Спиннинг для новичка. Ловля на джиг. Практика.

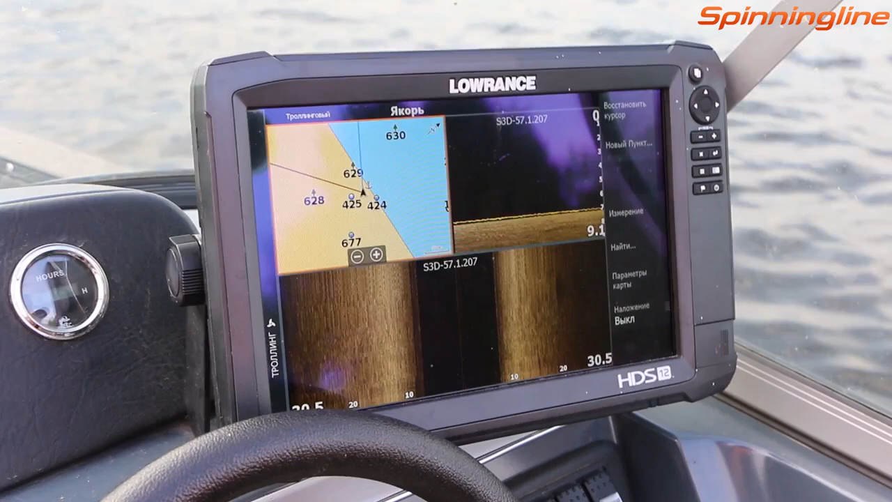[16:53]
А был у меня «Лоуренс» «ХДС-12» «Ген-2». Ну, скажу вам тем, что процессор намного мощнее, и он просто летает. Когда надо что-то перелистнуть куда-то, он просто летает.
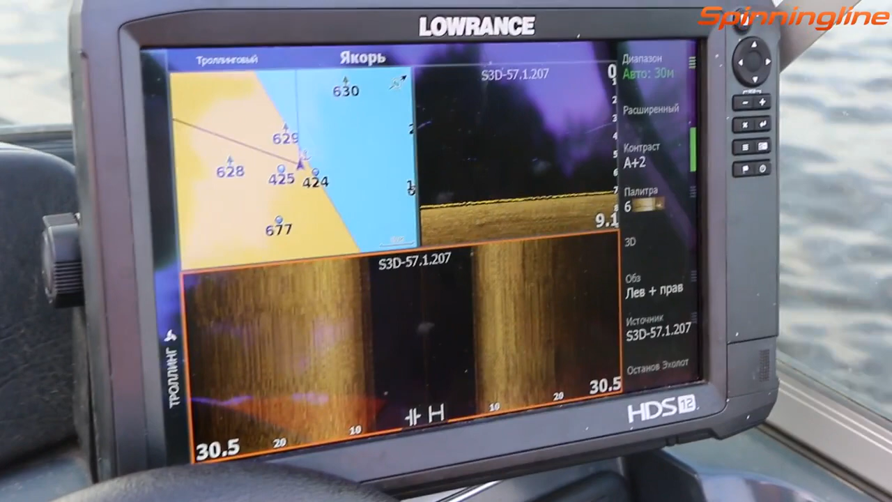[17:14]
Он с функцией 3D, этот эхолот. Мы, когда с вами приедем в коряжничек, где будут коряги,
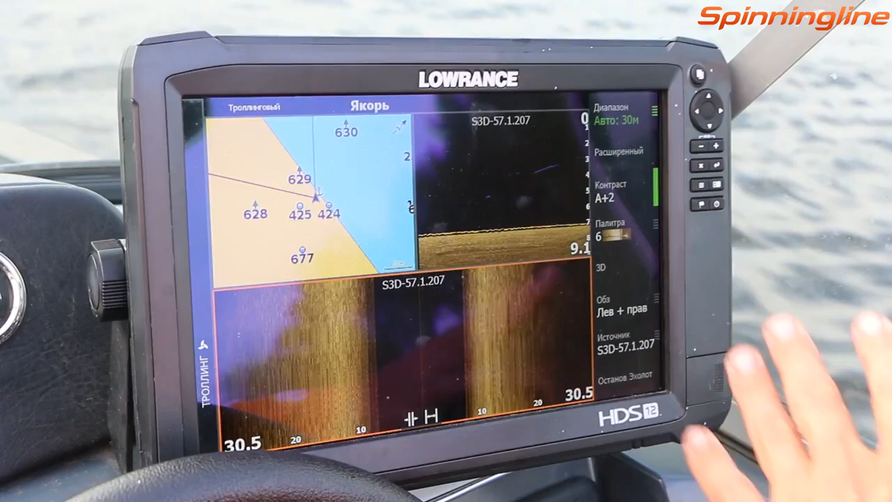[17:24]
где мы не будем стоять, а будем двигаться, и мы, и я вам попрошу оператора показать картинку, и вы сами все увидите.
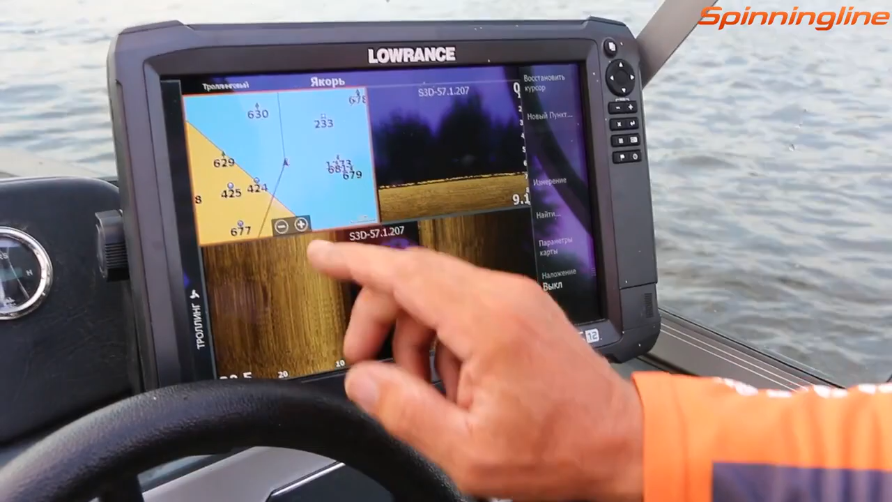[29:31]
это вот так я дотрагиваюсь пальцем до карты у меня появляется надпись новый пункт
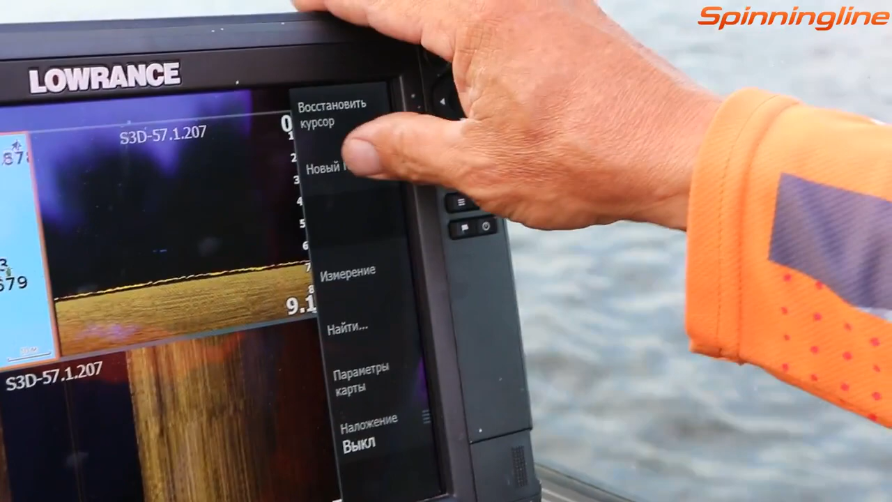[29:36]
я на нее нажимаю и выбираю любую какую мне
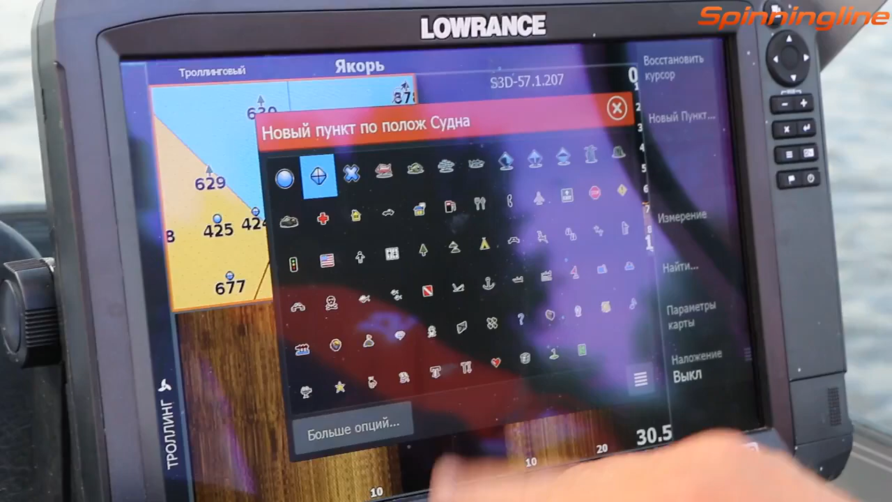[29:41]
надо точку вот символ любой я когда ловлю рыбку в
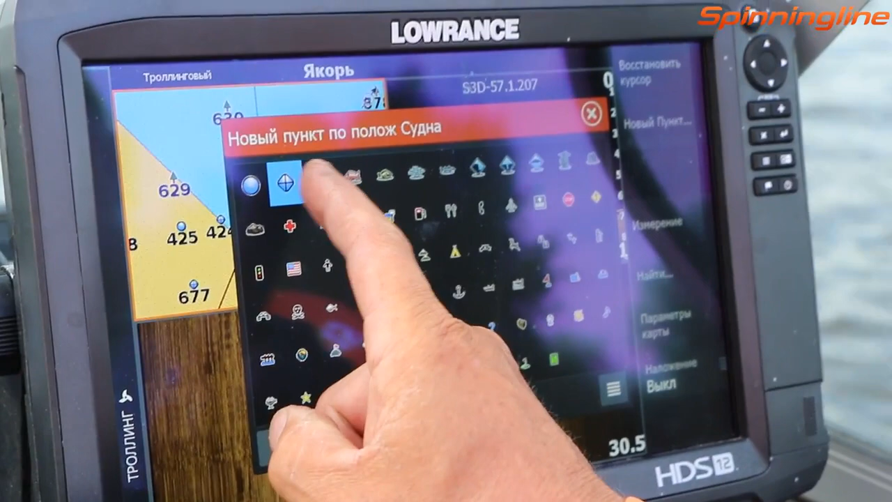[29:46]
каком-то месте ставлю вот такой ромбоподобный символ все у меня в охолоте появилась новая точка
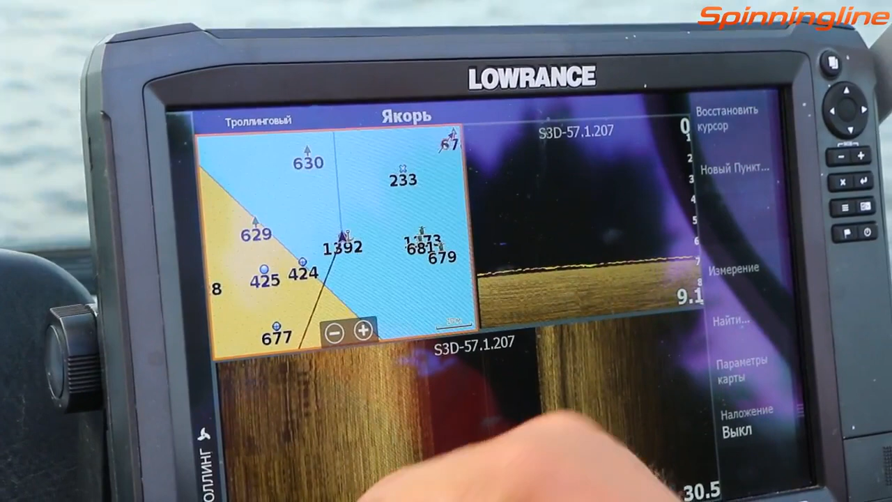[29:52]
1392
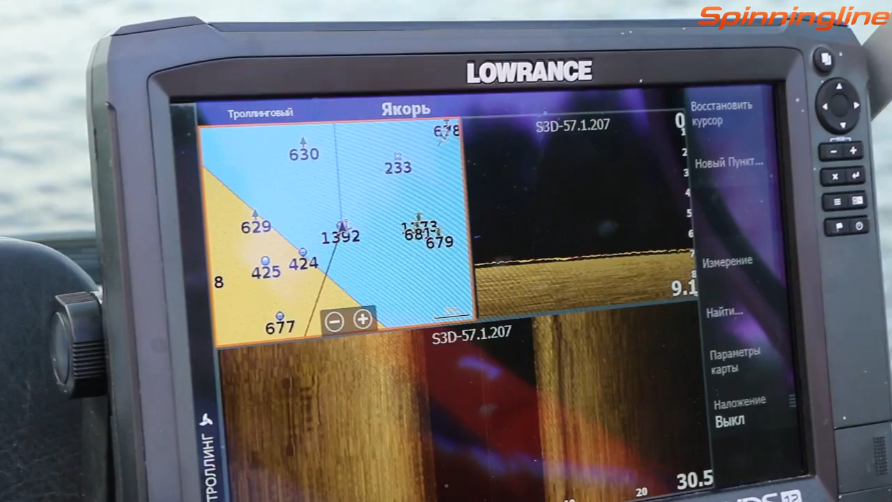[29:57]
с определенным символом я буду понимать что вот если с этой точки я рыбу не ловил
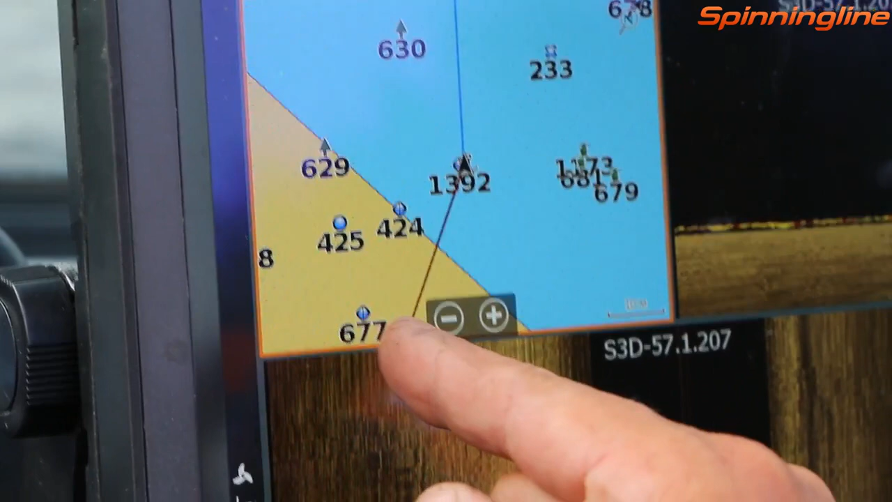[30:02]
а вот с этой ловил то я ловил и с этой точки я это буду четко
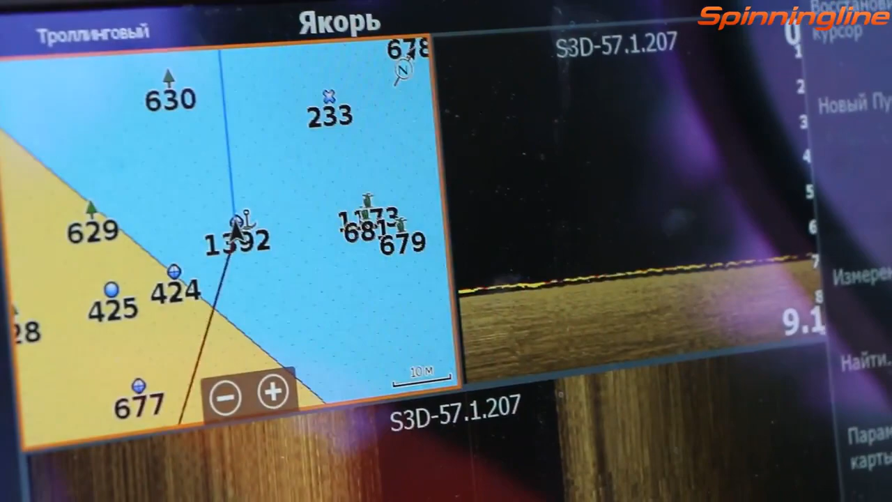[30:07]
понимать то есть каждый символ что-то обозначает